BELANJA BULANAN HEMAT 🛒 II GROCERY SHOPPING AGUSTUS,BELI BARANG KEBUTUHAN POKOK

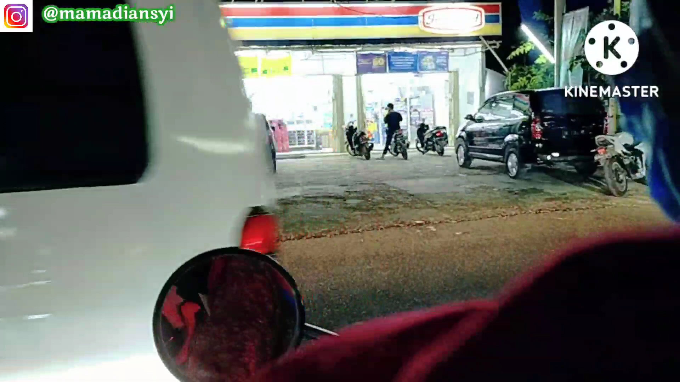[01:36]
masya Allah ya mams Ini rame banget Karena ini malam-malam lagi cerah gitu ya mams Ini